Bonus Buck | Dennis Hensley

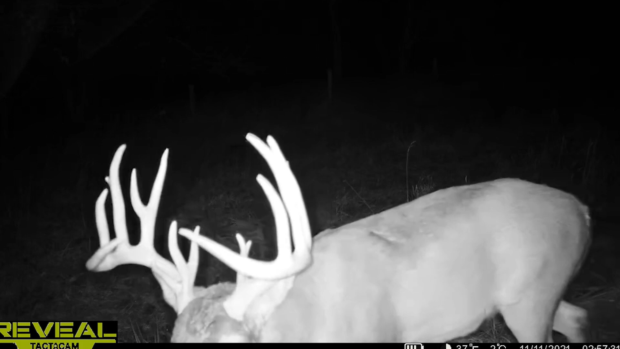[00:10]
This deer is a buck of a lifetime for us, and he's tall, he's got everything, stickers, points.